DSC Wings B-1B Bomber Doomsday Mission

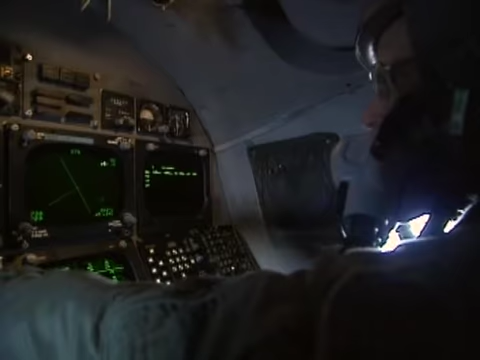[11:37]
Here, the offensive radar takes over.
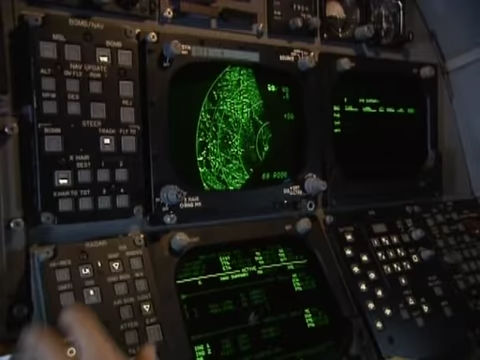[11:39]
The navigator bombardier uses a radar-generated map to guide the pilots to the target.
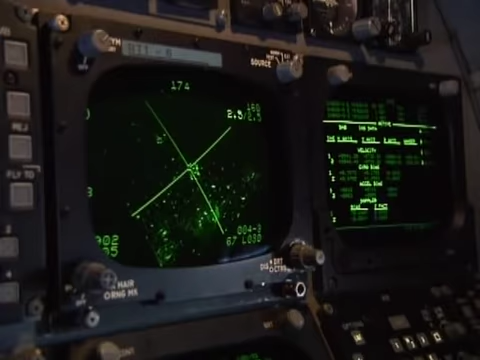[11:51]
Because the B-1 travels faster than the human eye can focus a bombsite,